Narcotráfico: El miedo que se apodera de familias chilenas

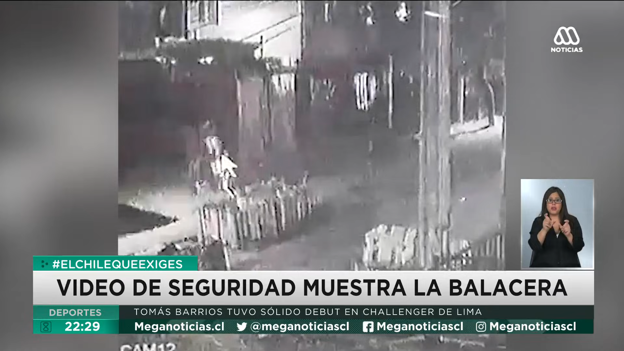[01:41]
Llegó un auto con cinco individuos mal nacidos y empezaron a disparar, a disparar, a disparar a ese departamento y van a matar a una persona ahí que era uno de los traficantes que se había metido ahí, a ese departamento.